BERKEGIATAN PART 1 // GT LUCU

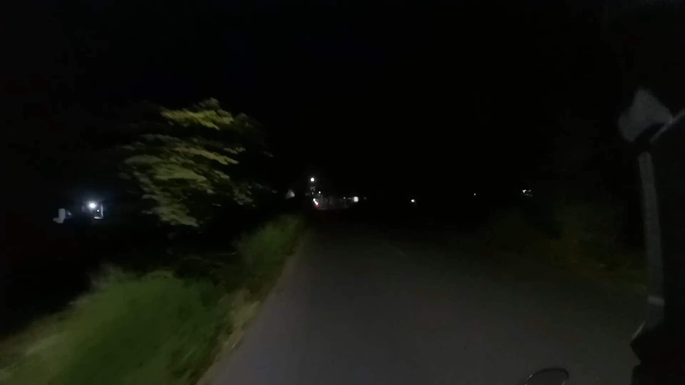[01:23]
Wah, mlebu kampung lho. Masih ben malahane dok Bali ya.